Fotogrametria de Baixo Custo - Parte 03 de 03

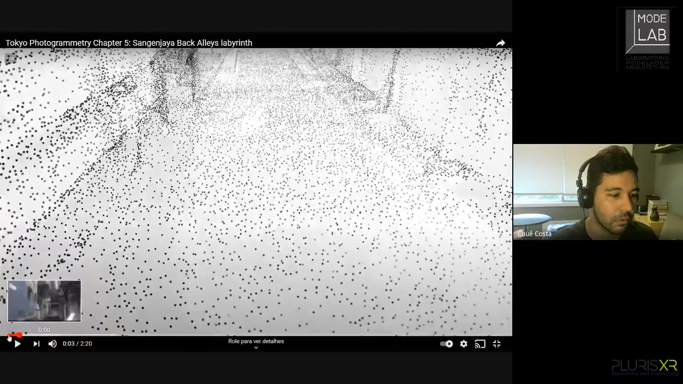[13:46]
no Sketchfab, que a gente pode visualizar um pedaço de um bairro,
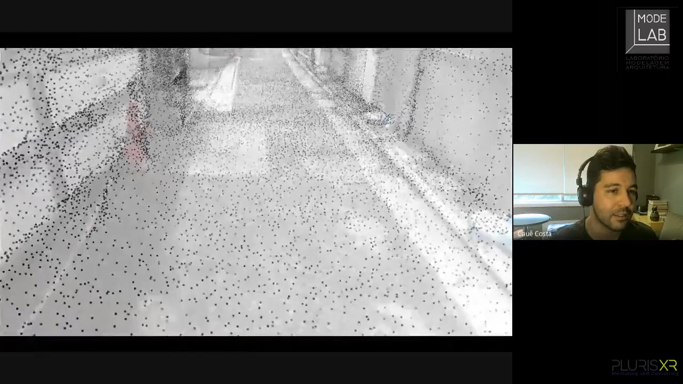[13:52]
por exemplo, e entender como é que era aquele bairro naquele momento, naquele local, naquele ponto do espaço-tempo.
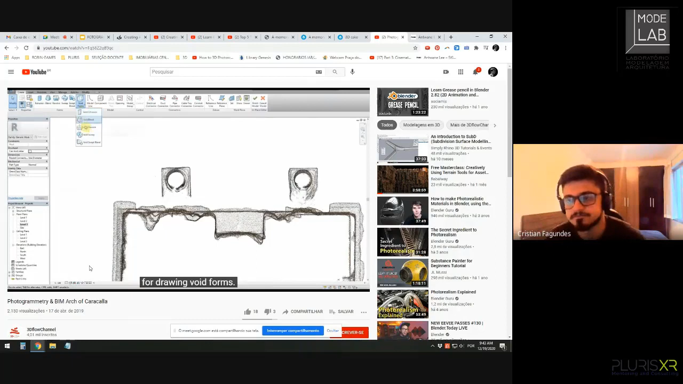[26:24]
provavelmente alguém já está fazendo também, né? Utilizando. Estão fazendo, então tem de tudo disso. A Exato. diferença ali é o seguinte, né?
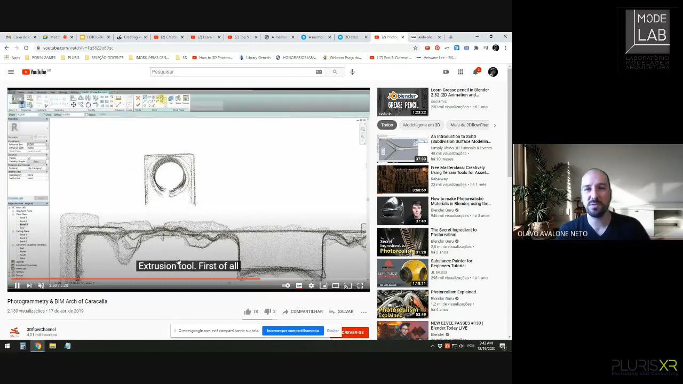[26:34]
Aqui ele está mostrando a nuvem de pontos que é utilizada para daí gerar a malha, né? Sim. O momento antes de gerar a malha mesmo, a nuvem de pontos.
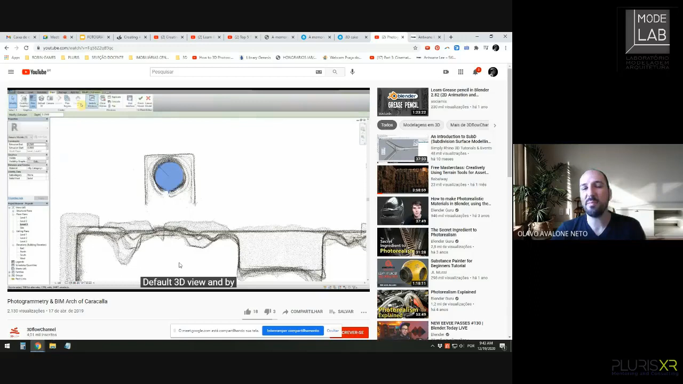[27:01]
E aí é realmente um levantamento, é para servir de referência para conseguir modelar o que já existe lá, né?
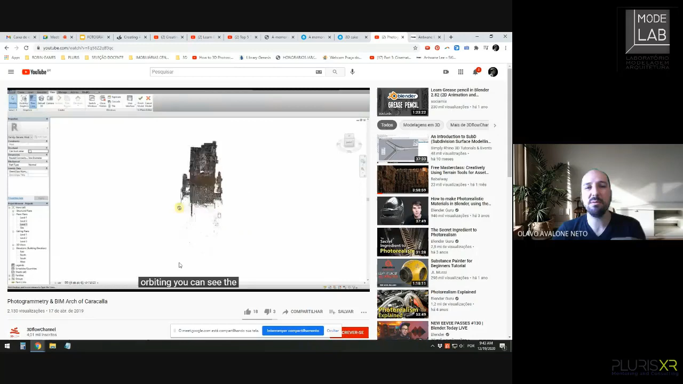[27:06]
A diferença Sim. Sim. com no BIM é que daí ele vai colocar informações a respeito do material, pode botar estado de conservação, tu pode fazer marcações, né? Tu vai agregar informação no modelo, o que a permite fazer com facilidade, né?
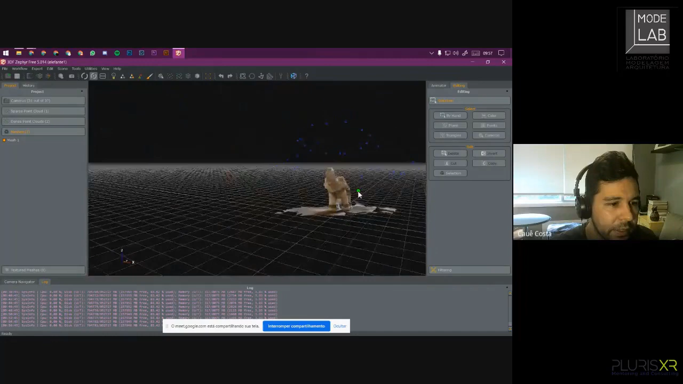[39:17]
Eu queria tentar ver, mas acho que não vou conseguir enxergar a questão das câmeras.
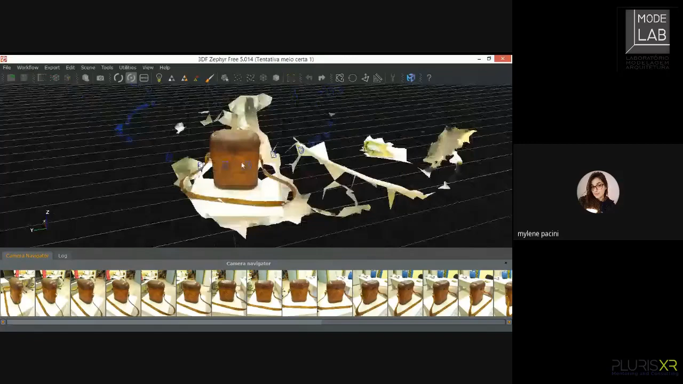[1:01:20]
A gente assim, mostra agora pra tu ver como é que é. Pode falar. Tá. Olha, ficou na parte da frente, ficou ok. Apareceu a textura do couro aqui e tudo mais, como eu queria.
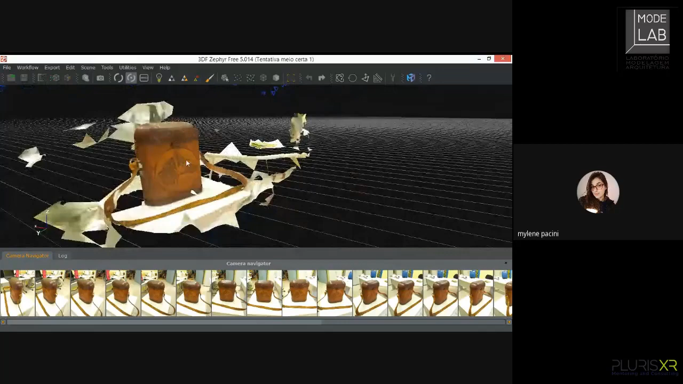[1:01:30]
Só que atrás não pegou as imagens, eu não sei o motivo. Tentei várias vezes, até tô tentando de novo agora, pra ver se aparece certinho.
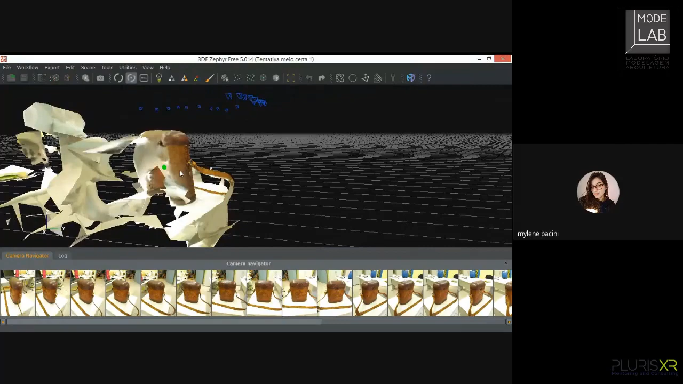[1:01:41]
Mas ficou assim, no modelo. Depois de várias tentativas também. Aí tem que deu certo. Pode passar um pouquinho pro lado, ali no Camera Navigator, tem aquela barrinha inferior.
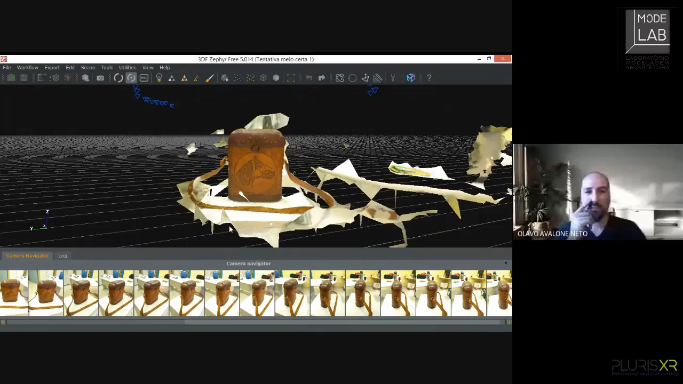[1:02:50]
Mas não tem fotos de trás, né? Só tem foto da frente até o lado, né? Sim, é que não, não o programa não captou essas fotos. É, não captou. Não está aceitando por algum motivo.